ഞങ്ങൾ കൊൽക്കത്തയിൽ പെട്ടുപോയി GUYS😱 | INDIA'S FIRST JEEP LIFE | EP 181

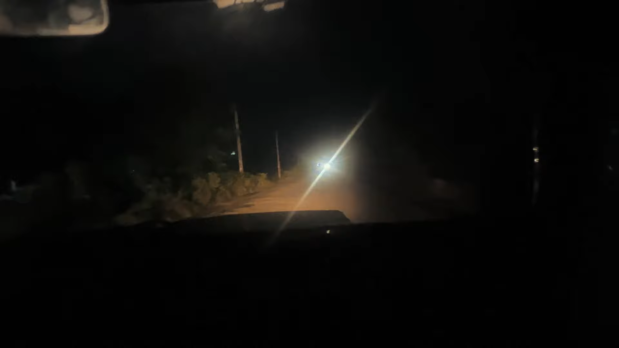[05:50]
സീനി നോക്കി നിങ്ങളെ, ഫുള്ള് റൈറ്റ് സൈഡ് ട്രക്കിനെ പിടിച്ചിട്ടിട്ടുണ്ട്. വൺ ബ്ലോക്കിന് കേട്ടോ, വൺ ബ്ലോക്ക് എന്ന് പറഞ്ഞാൽ വൺ ബ്ലോക്കാണ്.
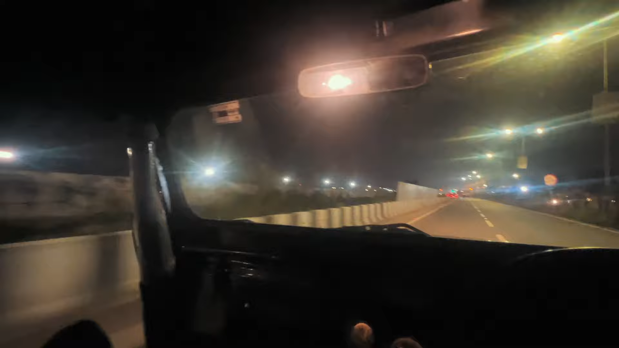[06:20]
കൊള്ളാട്ടോ, നമ്മൾ ലേക്ക് റോഡ് എന്ന റോഡ് കൂടെയാണ് പോയിക്കൊണ്ടിരിക്കുന്നത്.
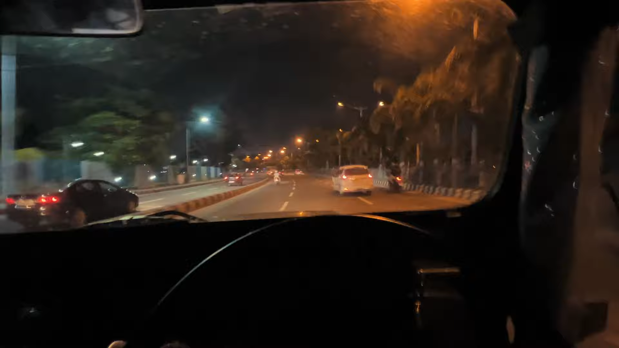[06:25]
സിറ്റിൻ്റെ അകത്തുള്ള ട്രെയിൻ ഉണ്ടല്ലോ, അതിൻ്റെ ട്രാക്കാട്ടത് അങ്ങോട്ടും ഇങ്ങോട്ടുള്ള ട്രാക്കാണ്.
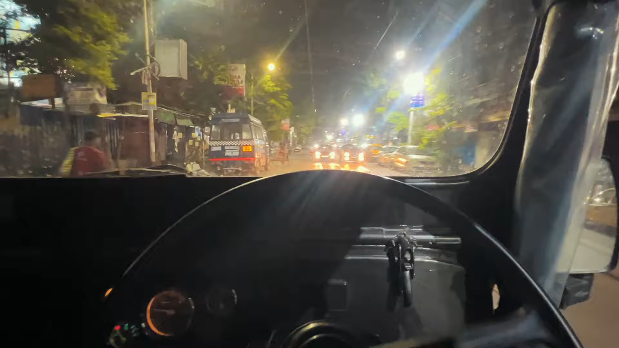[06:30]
നല്ലയും വരച്ചായിരിക്കുന്നുണ്ട്. നമ്മളേ പാർക്ക് സ്ട്രീറ്റിൽ വന്നാട്ടോ, ഇവിടുത്തെ അത്യാവശ്യം പോഷായിട്ടുള്ളൊരു സ്ഥലമാണ്.